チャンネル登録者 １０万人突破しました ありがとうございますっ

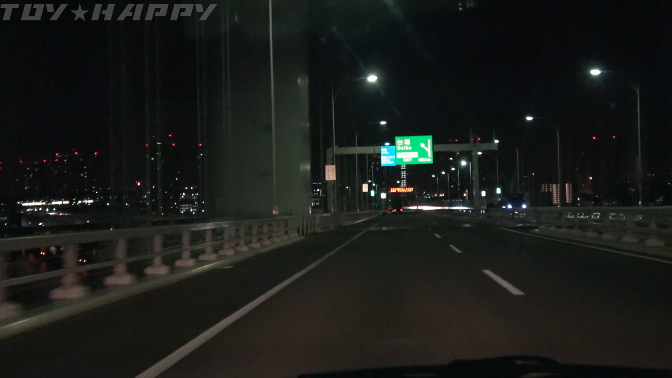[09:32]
はいそんなわけでねえー今回の動画は以上となりますご視聴ありがとうございましたまあちなみに今走ってたのがレインボーブリッジで正面はお台場でございますではまたご視聴ありがとうございました